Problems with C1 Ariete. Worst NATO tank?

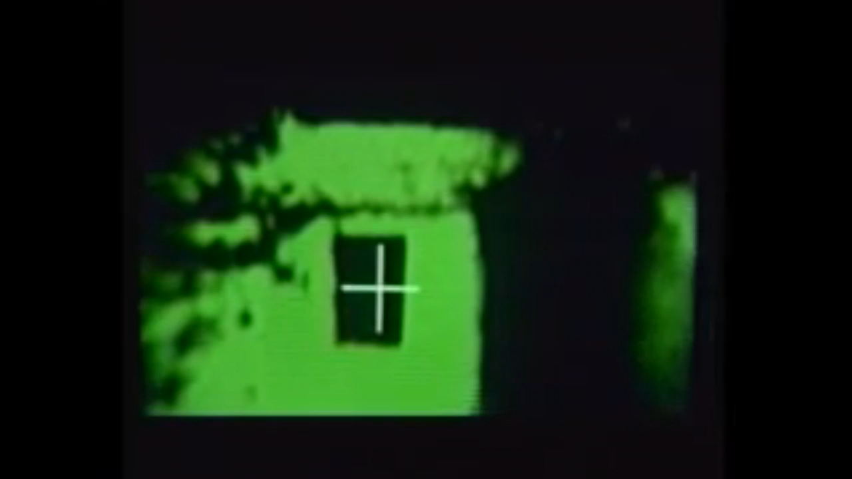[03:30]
Every modern tank has at least second generation, and some like Leopard 2A7 have access to third generation thermal.